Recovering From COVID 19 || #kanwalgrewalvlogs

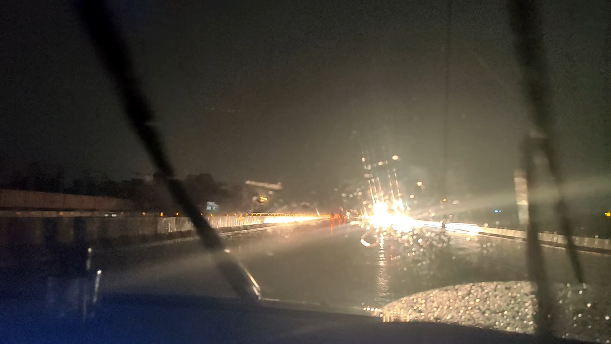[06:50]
It's raining in the evening and it's raining I'm going to keep the flyover here there is no street light on the flyover It's so dangerous the car is running so it's raining and there is no light on the above